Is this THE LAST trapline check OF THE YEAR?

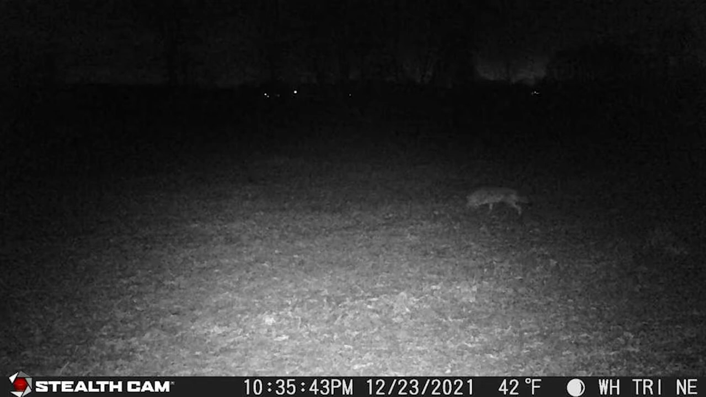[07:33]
and uh it's there been there since july probably but anyways these coyotes will come and they will work the set but they will